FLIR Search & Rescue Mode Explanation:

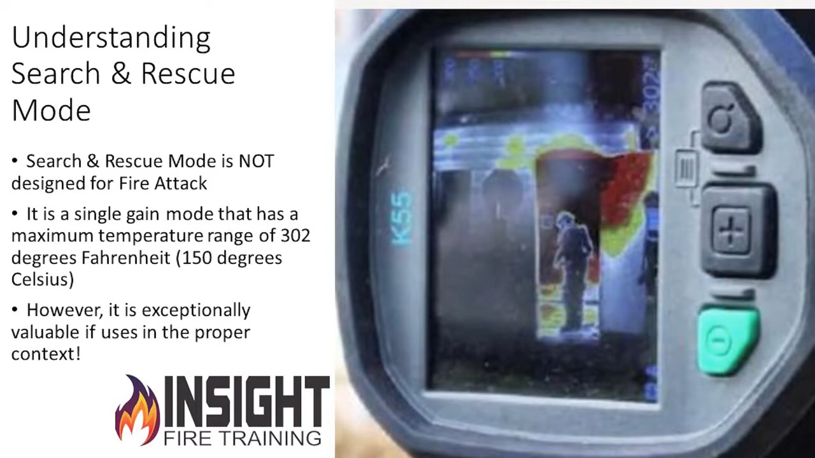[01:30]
Here I come. Hit the button. It's over there. Okay? Its maximum temperature range is 302 degrees Fahrenheit. So how many fires are above that? Most of them. Most of them. Okay?
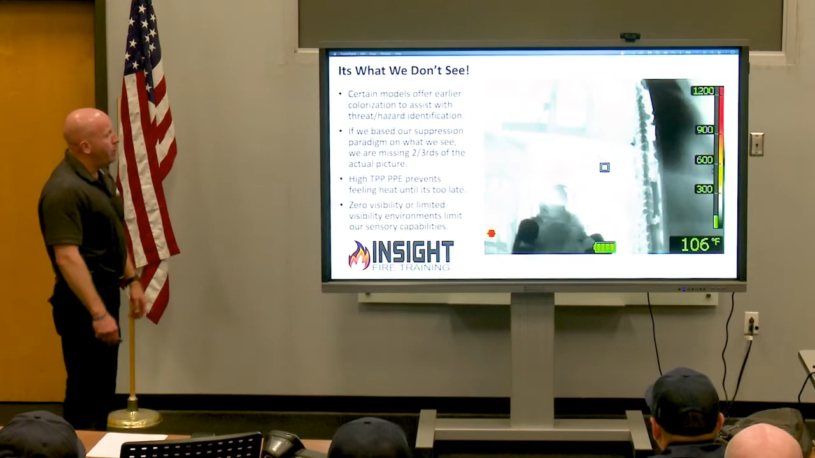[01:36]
On screen: spot 106°F
This is a good example of using it afterwards. We use it early or late.
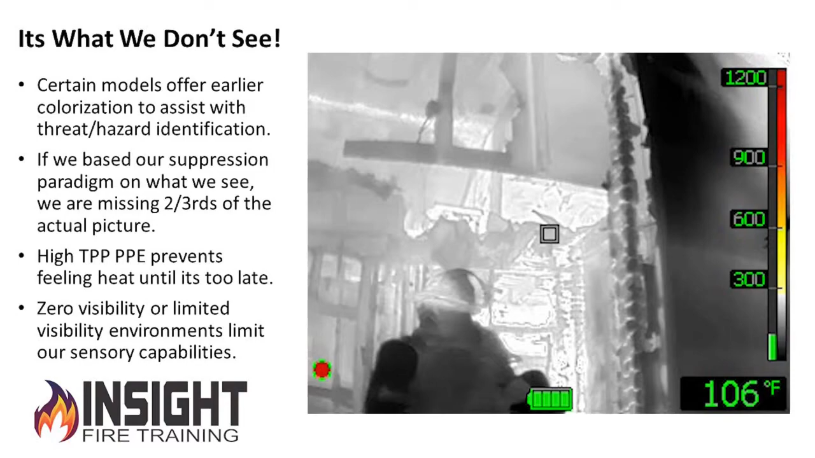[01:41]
On screen: spot 106°F
He starts off in TI basic as a battalion chief supervising the crew while they're overhauling. Watch what happens when he switches it over.
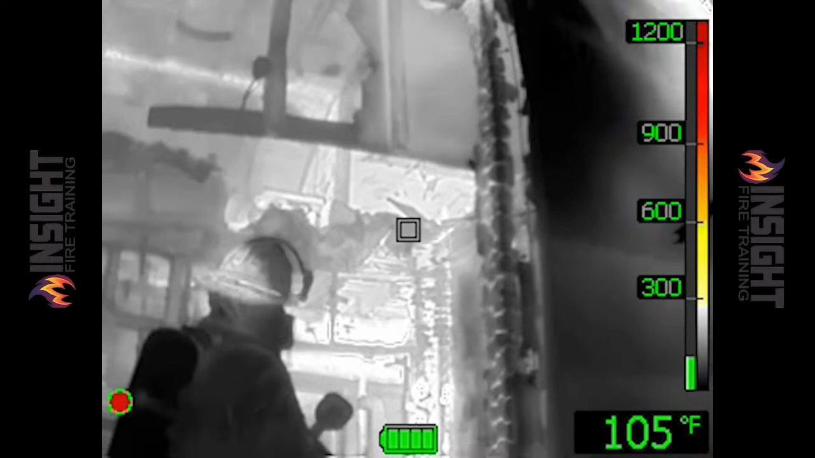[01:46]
On screen: spot 105°F
Wait just a couple seconds as it switches.
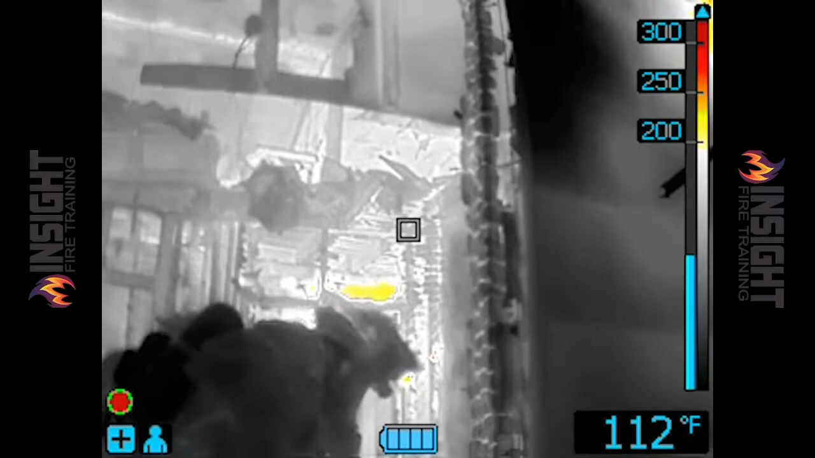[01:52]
On screen: spot 112°F
See the colorization engage in those spots. This is not x-ray vision, but it gives him an idea of the areas he needs to investigate. Does that make sense? Okay?
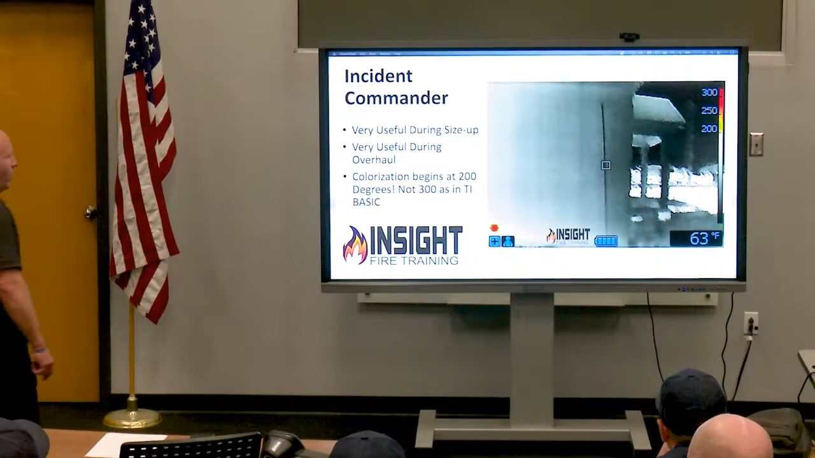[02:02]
On screen: spot 63°F
It's very useful during size up. This is a bank that we burned. The town wanted to get rid of it.
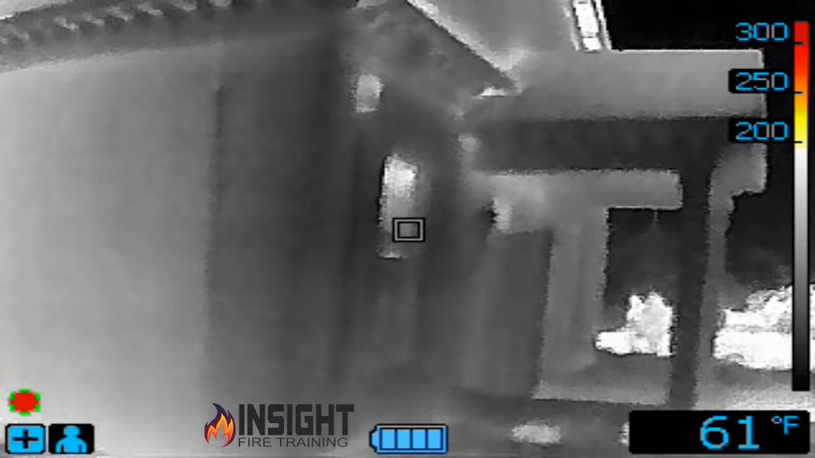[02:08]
On screen: spot 61°F
So they're doing some kind of major expansion. We're using search mode.
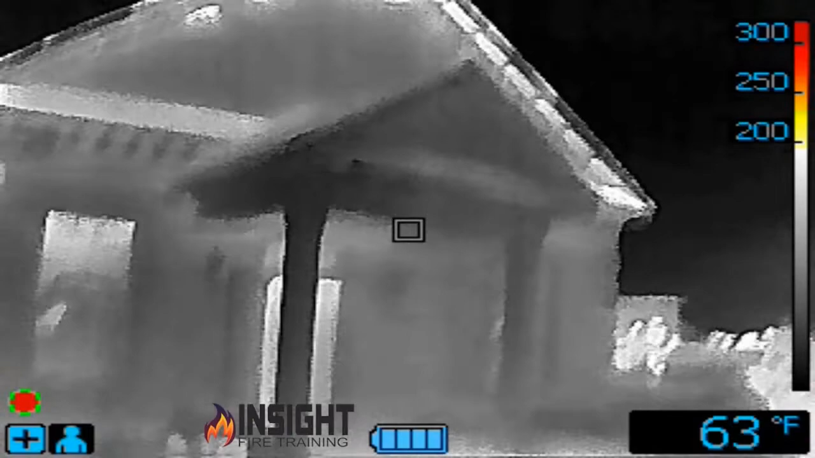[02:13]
On screen: spot 63°F
You see some white on this end on the delta side, or sorry, Bravo side of the building.
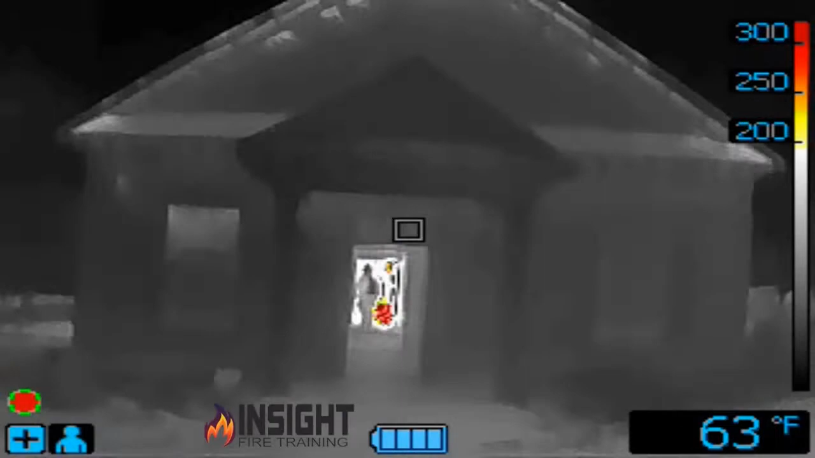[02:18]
On screen: spot 63°F
Look down the hallway. What do you see down the hallway? That is towards the delta side.
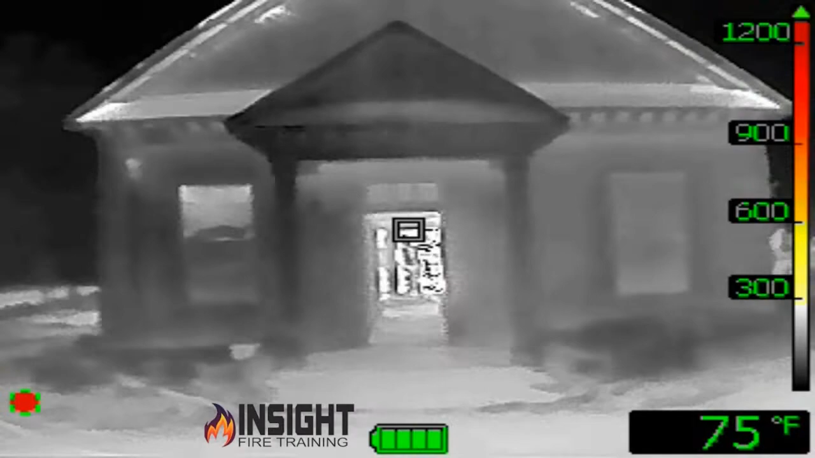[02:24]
On screen: spot 75°F
I switch it to TI basic. My color goes away. I go back to search and rescue mode, and I get some color, but I'm still too far away. There it is.
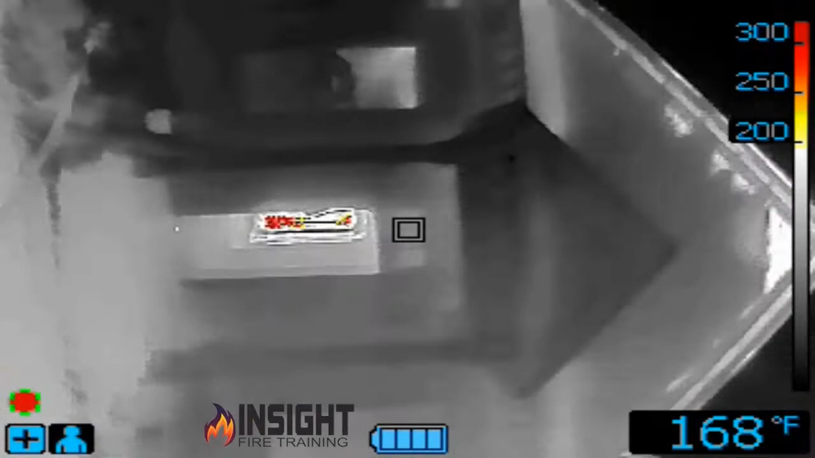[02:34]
On screen: spot 168°F
Now I'm going to walk around and look at this building, playing with gangster grip, looking at different things. The gable vent is lighting up, but I don't see any colorization until I get over here to the delta side.
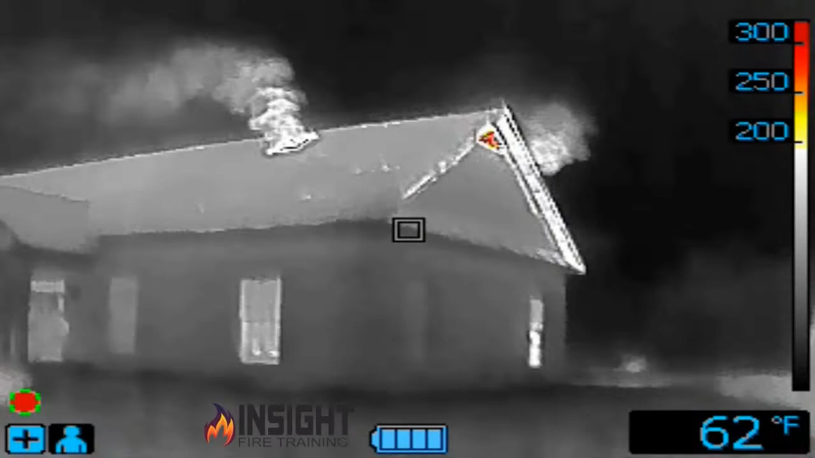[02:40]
On screen: spot 62°F
What do you see blowing out the gable vent and the roof?
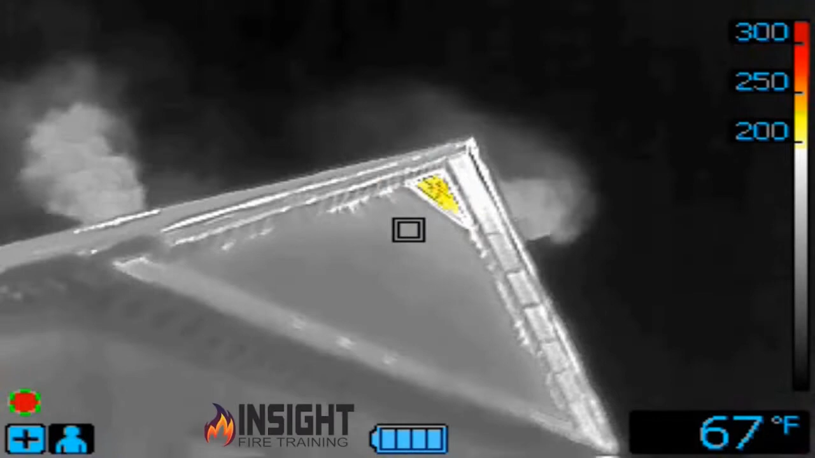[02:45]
On screen: spot 67°F
But when I switch it to TI basic, my color goes away.
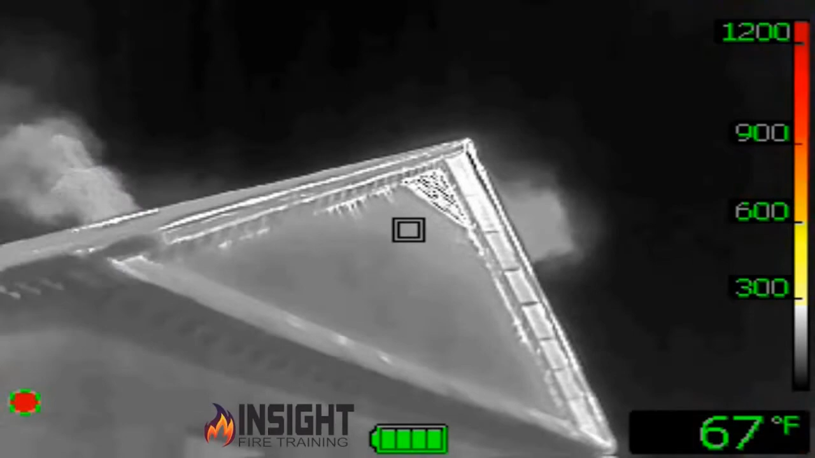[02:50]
On screen: spot 67°F
How easy would it be to miss that little difference? Especially under stress and in a hurry, right?
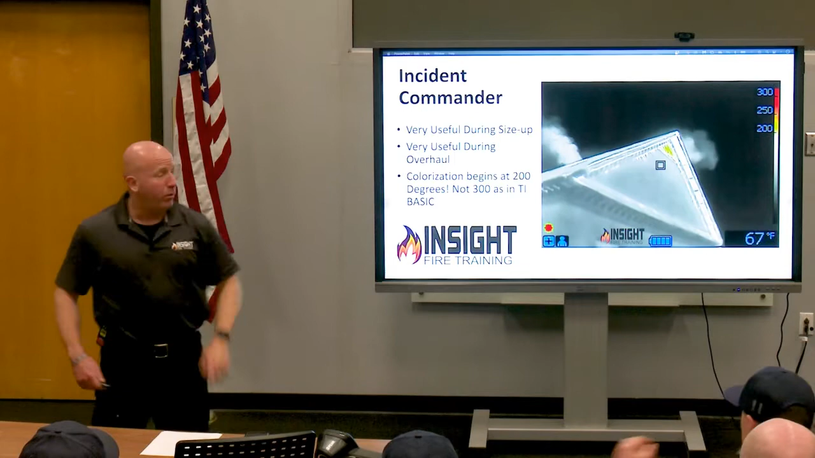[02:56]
On screen: spot 67°F
Here's the advantage of what this is called a single gain mode, which it does not switch between high and low sensitivity.
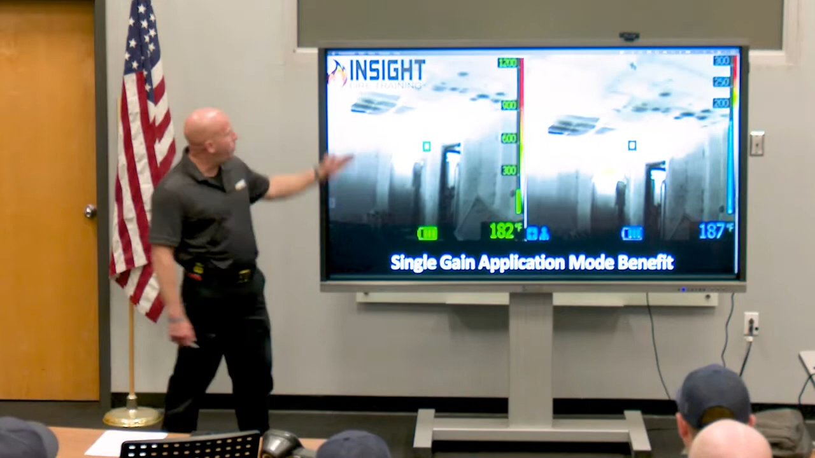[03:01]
This is TI basic. No color until 300. They were finishing doing overhaul. The firefighter goes in and checks, and what else does he find?
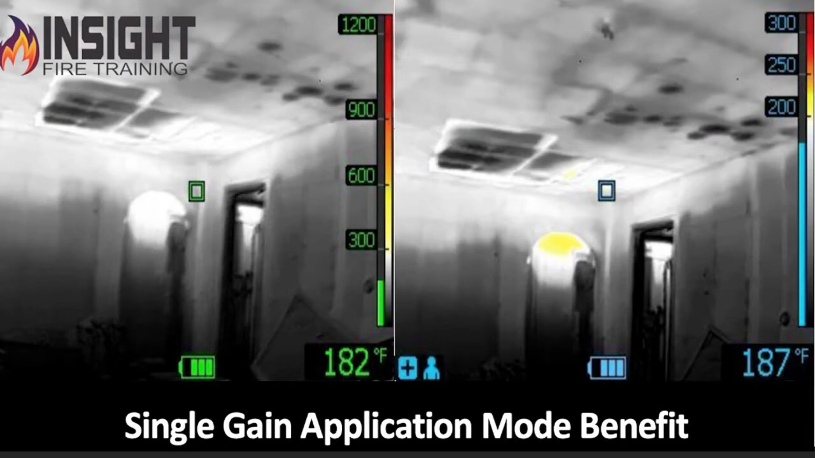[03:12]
Two areas that need what? Investigation, right? Don't trust it. Go check it out. You ever dealt with cellulose insulation?
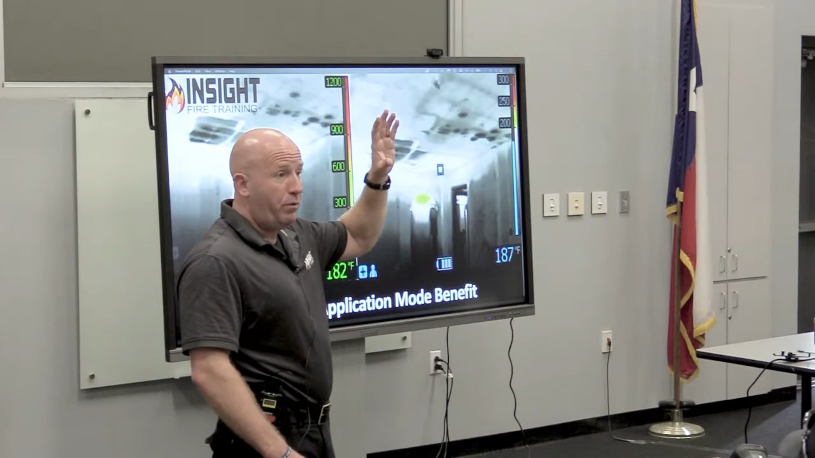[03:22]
Paper stuff in a fire? That'll hide stuff from a camera, right? This is a good example from a search crew's perspective.